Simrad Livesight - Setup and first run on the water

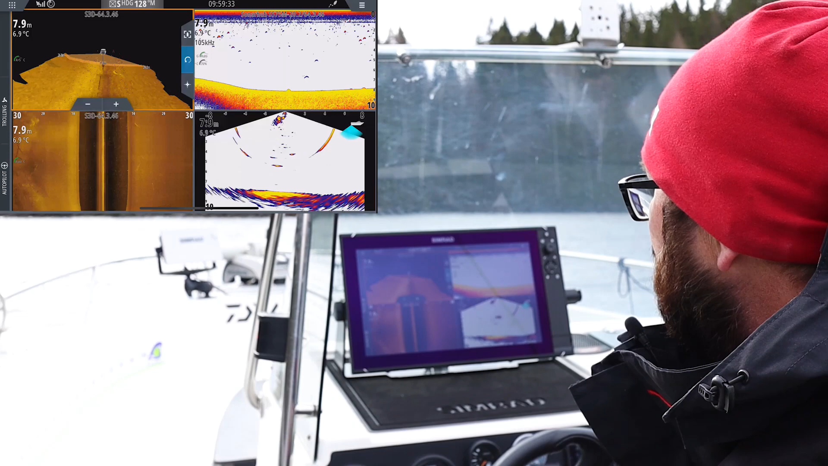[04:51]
On screen: depth 7.9 m, water 6.9°C
mens LiveSight giveren viser det som skjer i realtid. Så 2D, scrollet fra høyre mot venstre, viser det som har skjedd. LiveSight giveren, den viser det som skjer under båten i realtid, og det som er til venstre på skjermen på LiveSight giveren,
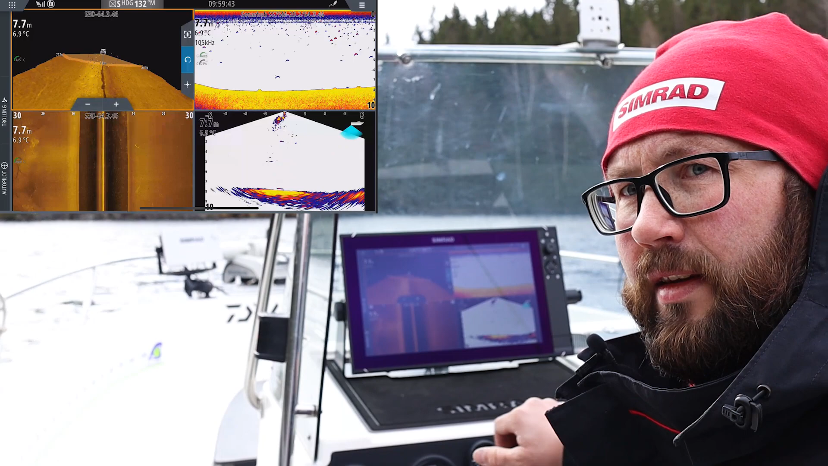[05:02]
On screen: depth 7.7 m, water 6.9°C
det er bak båten, og det som er til høyre på LiveSight skjermen, det er det som er foran båten.
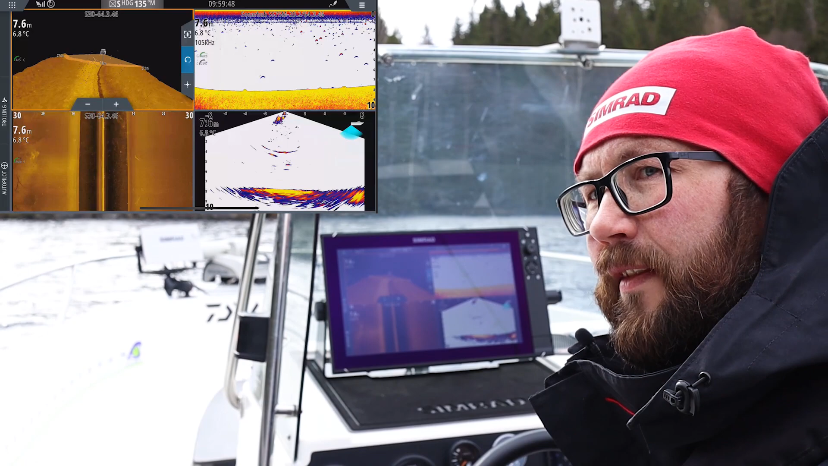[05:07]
On screen: depth 7.6 m, water 6.8°C
Og selve visningen, den er satt opp,
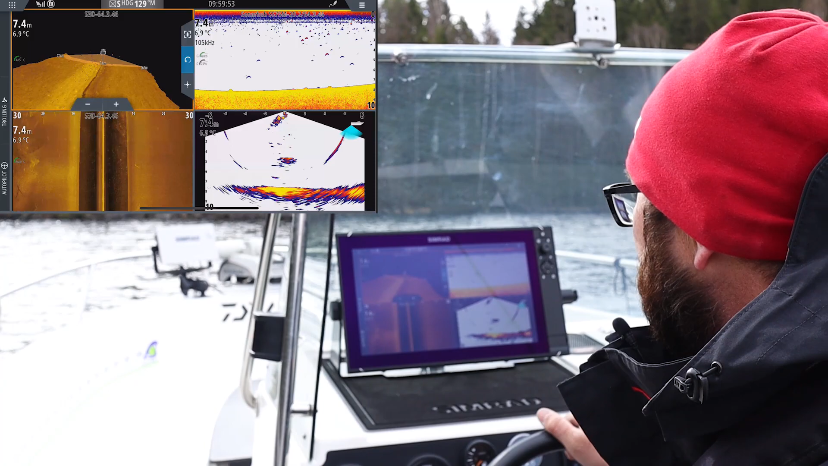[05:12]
On screen: depth 7.4 m, water 6.9°C
sånn at den viser det som skjer under båten sett fra siden. Siden vi beveger oss fremover, så kan det kanskje se ut som LiveSight giveren også fungerer som en vanlig giver, i og med at det vi ser på skjermen, det går jo fra høyre mot venstre.
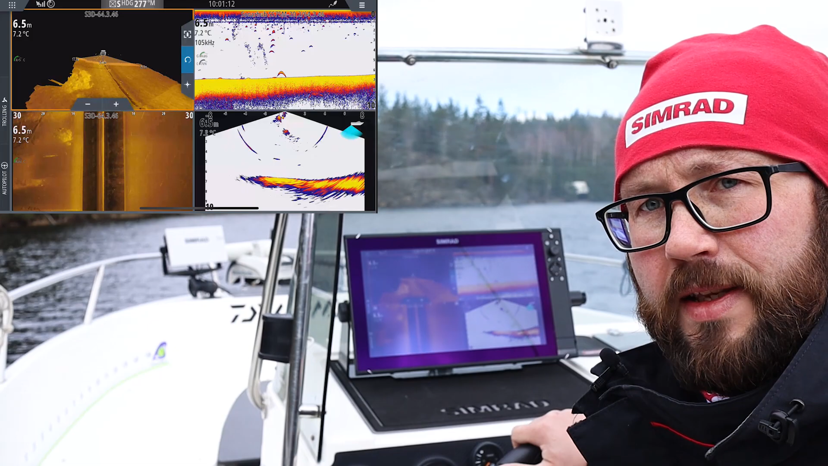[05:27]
On screen: depth 6.5 m, water 7.2°C
Men det er fordi båten beveger seg fremover, altså.
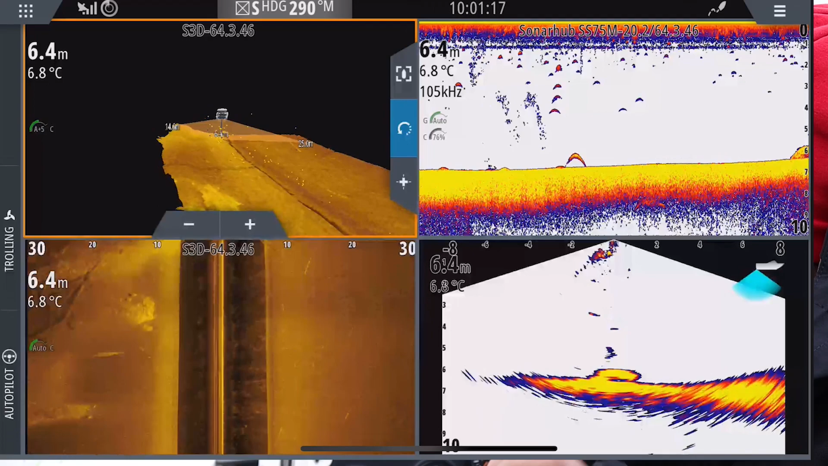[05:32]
On screen: depth 6.4 m, water 6.8°C
Hvis vi går litt bort fra det å spotte fisk med LiveSight, så har jeg lyst til å fremheve en annen stor fordel som den giveren har. Og det er den ovale konen som giveren har. Den er lengre i lengderetningen, båtens lengderetning, enn den er i bredda. Den ser langt ut til siden, den er 40 grader ut til siden, men den ser nesten 90 grader ut foran og bak båten,
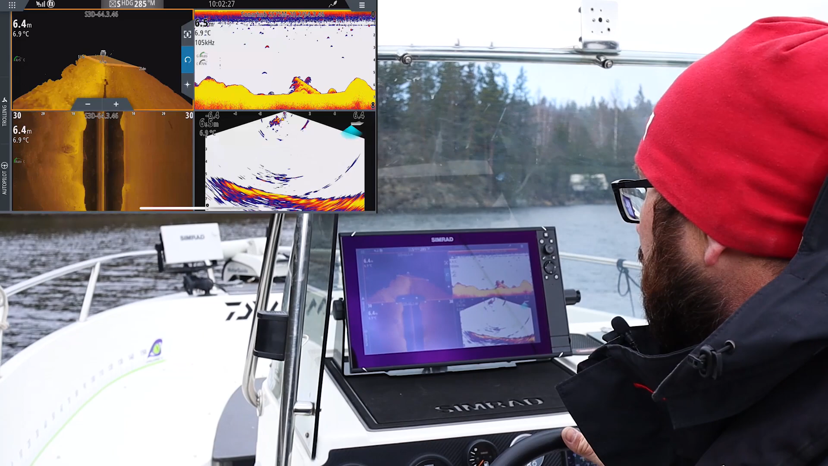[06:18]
On screen: water 6.9°C
Og det er jo som sagt hendig hvis du kjører i ukjent farvann med båten din, eller hvis du er ute og dårger og har satt agnet dine på et visst djup, så har du lyst til å holde deg unna de grunnene som gjør at du kjører i båten. Og med LiveSight giveren,
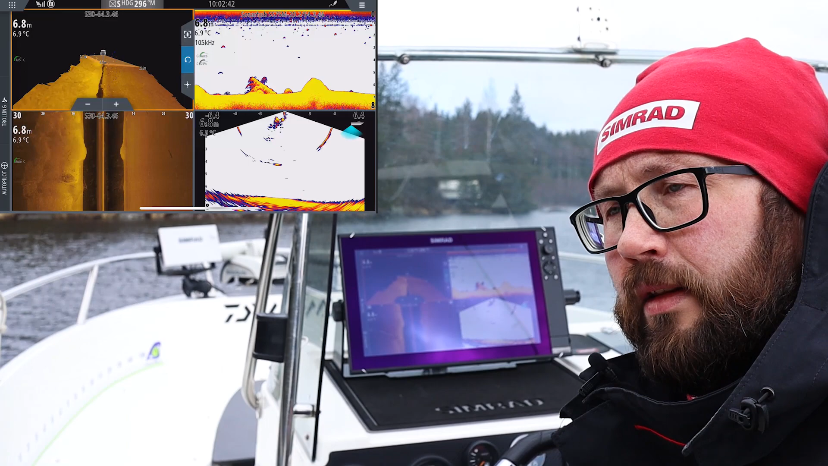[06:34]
On screen: water 6.9°C
så har du muligheten til å korrigere kursen din før du kjører over den grunnen. Hvis dere lurer på de ovale ringene som pulserer nedover på LiveSight-vinduet,
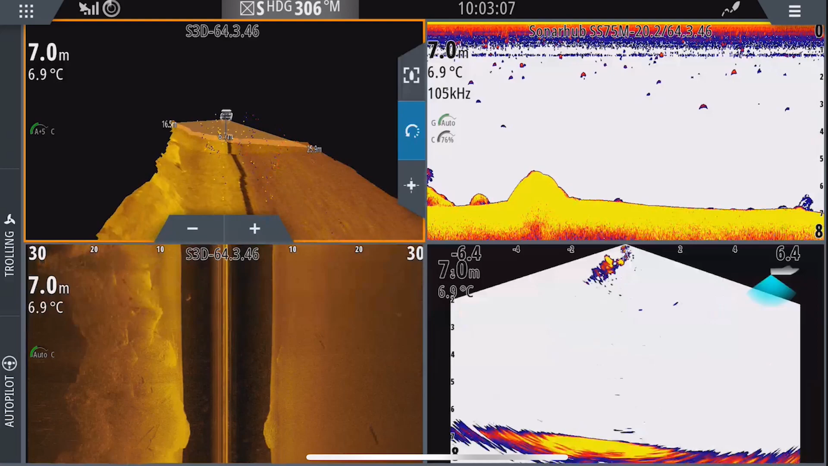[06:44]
On screen: depth 7.0 m, water 6.9°C
så er det forstyrrelser fra 2D-ekoloddet mitt. Hvis jeg ville hatt vekk de ringene, så kunne jeg slått av det ekoloddet, eller jeg kunne justert litt på pingastighet eller frekvens. Nå ser vi opp til flere ganger her at vi har passert fisk på LiveSight-vinduet. Her passerer en fisk, ser vi, og den kommer opp som en bue på 2D-vinduet. Hvis jeg nå hadde stoppet her, og latt den fisken svømme litt under båten, så ville den blitt tegnet som en rett strek på 2D-vinduet,